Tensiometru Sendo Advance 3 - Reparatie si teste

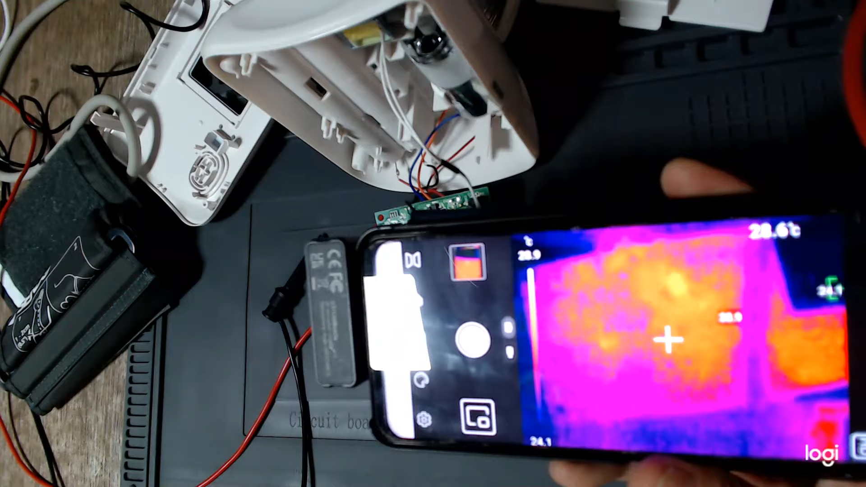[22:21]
Aș vrea să văd cu camera asta termică a telefonului unde se duc ăia 50 de miliamperi, pentru că nu mi se par ok.
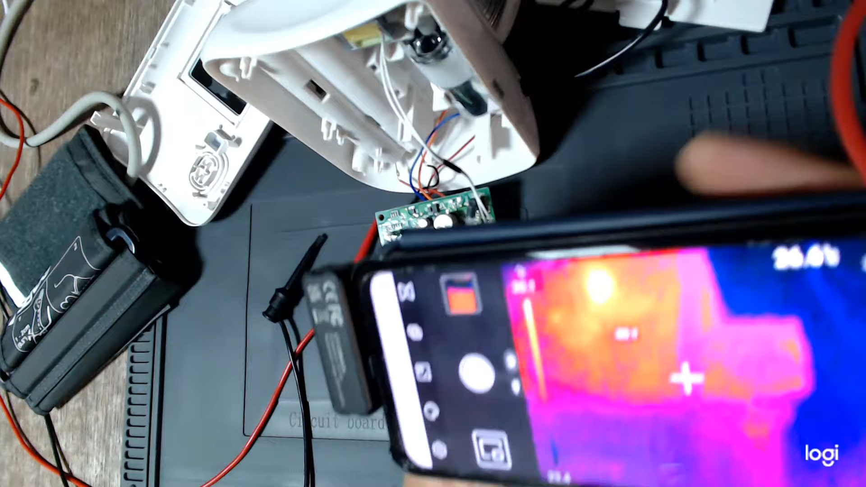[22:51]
alimentatorul ei și deja ce e aici? Nu condensatorul. Dioda aia e. Sau regulatorul dintre
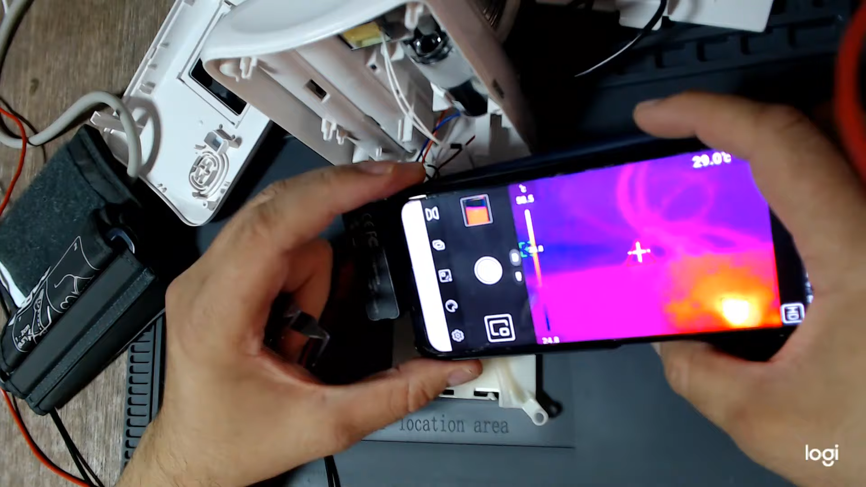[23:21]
condensatori. Ăla pare. Ăla pare să se încălzească de îl găsește bățul. Am pus o lentilă macro la cameră și da, uitați.
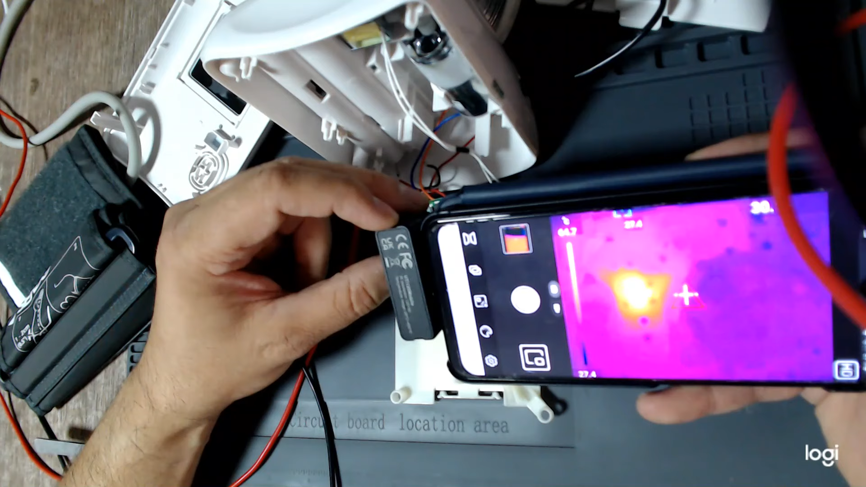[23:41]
Regulatorul ăla se încălzește și se încălzește foarte tare. Asta este lentila.